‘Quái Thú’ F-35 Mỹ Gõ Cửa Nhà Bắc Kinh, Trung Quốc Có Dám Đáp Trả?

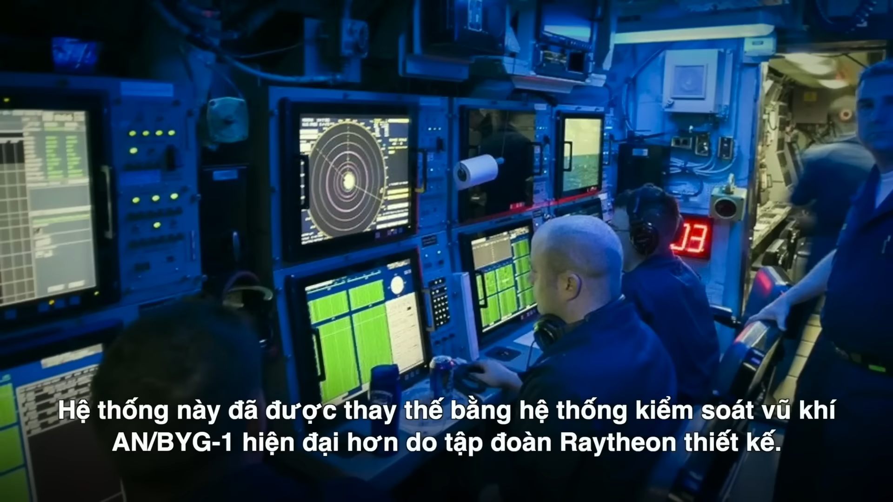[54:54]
Sea-Warp được trang bị hệ thống phát hiện tàu ngầm Sona BQQ-5D trong đó